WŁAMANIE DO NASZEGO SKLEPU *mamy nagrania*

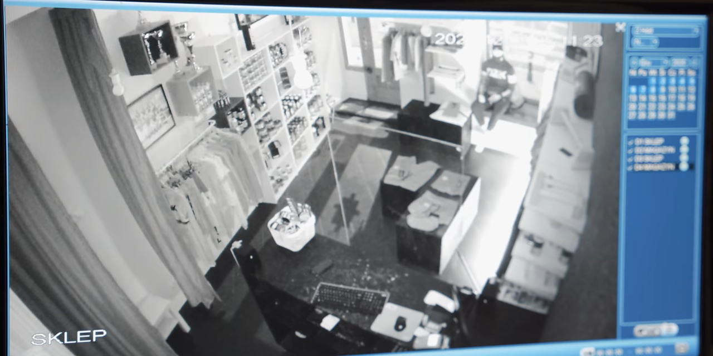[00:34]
I co, i on, i ten gość się kręcił? No zaraz opnasz, teraz. Mhm. I patrz teraz.
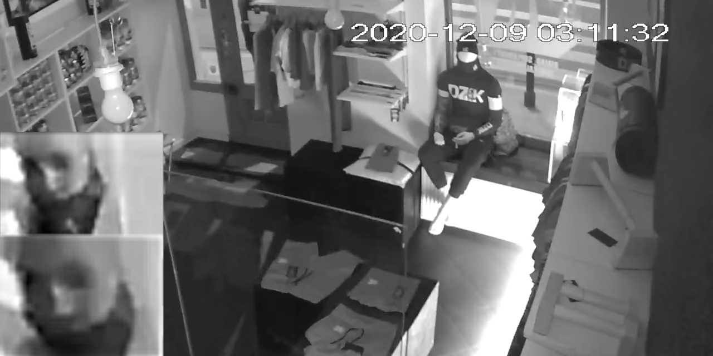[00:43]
Sklapał w drzwi? Tak. A klamkę rozjebał? Nie. O, jak dobrze widać twarz. No. Zobacz. Nie wygląda na jakiegoś naćpanego czy najebanego, nie? Nie.
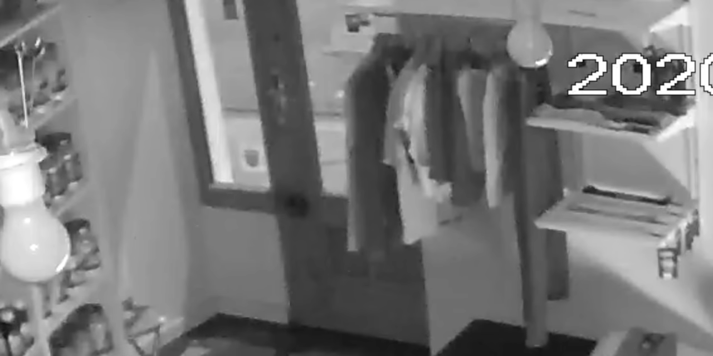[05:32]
Wiemy, że była próba włamania, bo tam sprawca pociągał za klamkę, kopał drzwi i tak dalej. Także no, mamy nadzieję, że takie coś spotka się z karą.